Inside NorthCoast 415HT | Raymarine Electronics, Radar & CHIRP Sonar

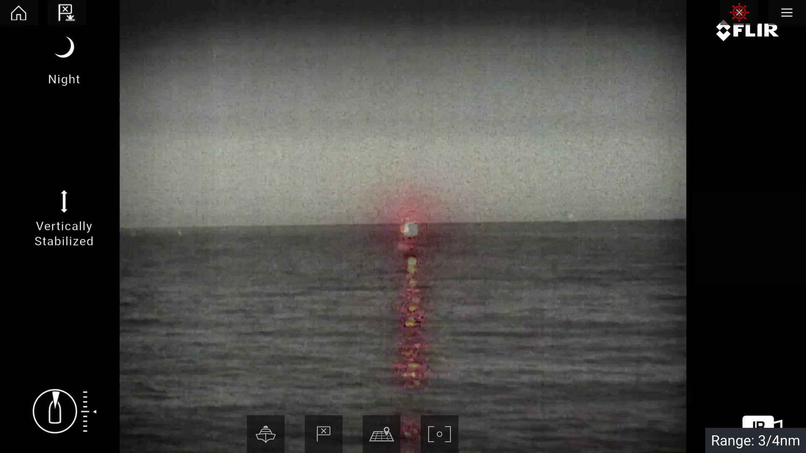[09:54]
So you have both a thermal camera and a high definition day and night video camera as well.
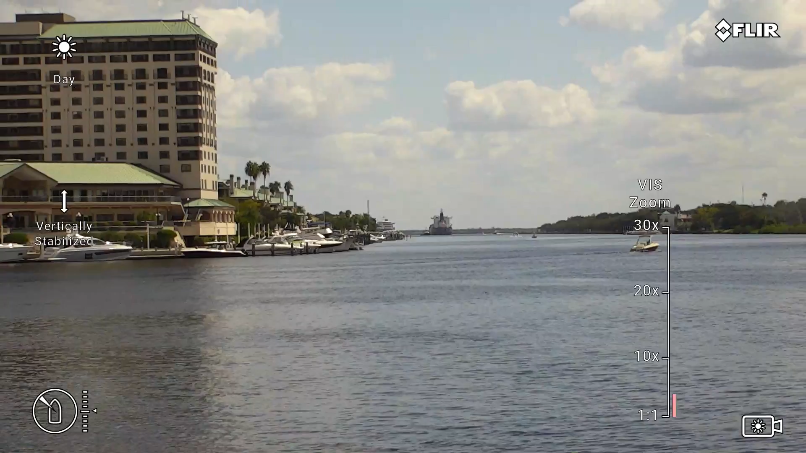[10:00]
It has a 30x optical zoom on it so you can zoom in and see details from a great distance away. It has a night mode as well in that video camera. So even with just a minimal amount of ambient light, the video camera can see very, very well.
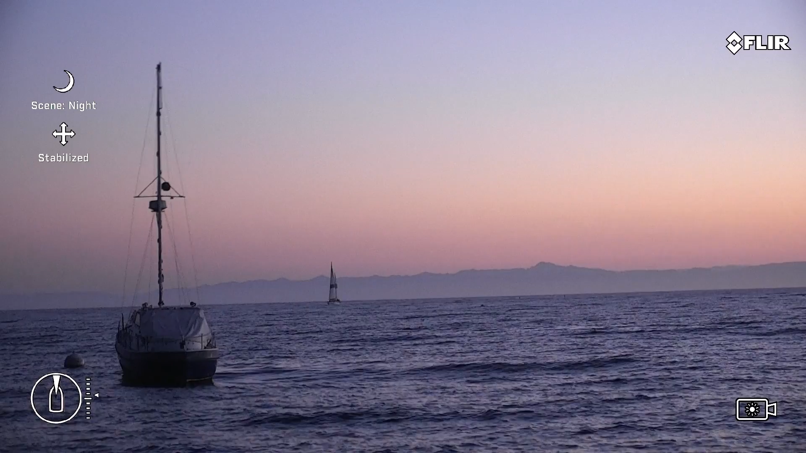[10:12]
When things go to total darkness, you've also got thermal vision on there. The thermal imager picks up heat signatures as opposed to visible light. So that's great for picking up navigation aids, other vessels out on the water, a person in the water, things like that.
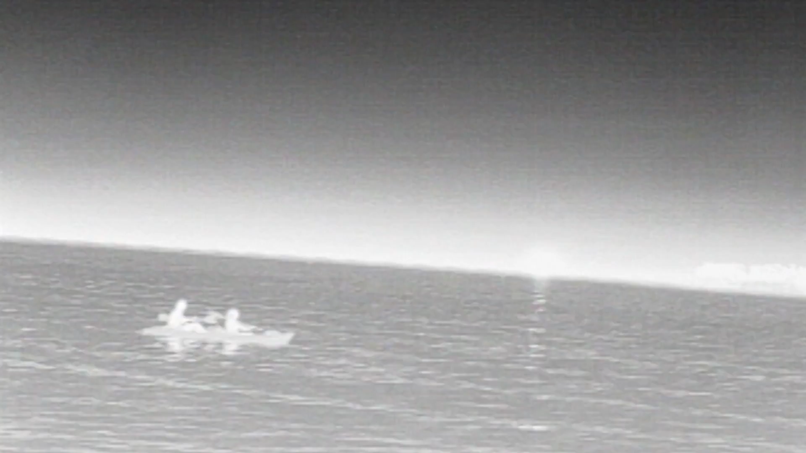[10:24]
All visible with the FLIR. Now the FLIR is a pan, tilt, and zoom camera.
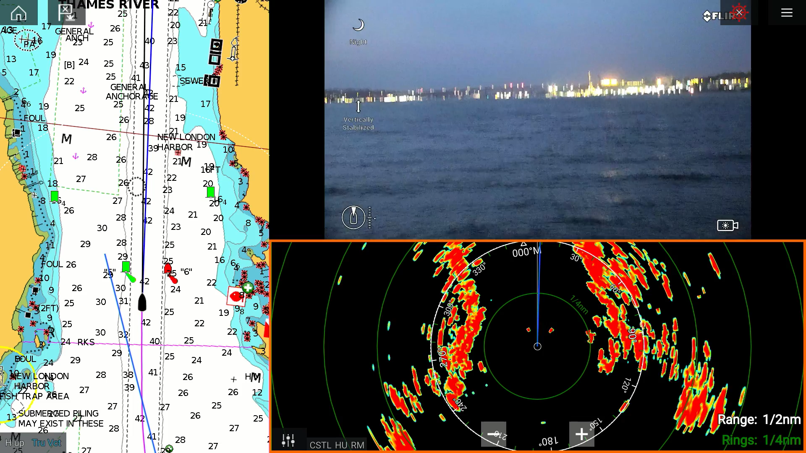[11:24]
So the radar gives us visibility of targets out to a range of 96 nautical miles around the boat. Cyclone is a solid state chirp radar.
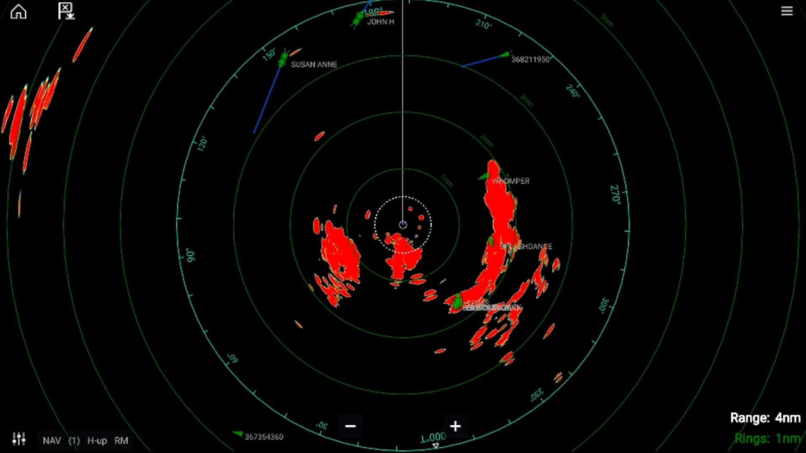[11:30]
It can track other targets. It's great for coastal navigation and collision avoidance. A fantastic tool to have out there on the water. And this little sensor here in front of me is called an AR-200.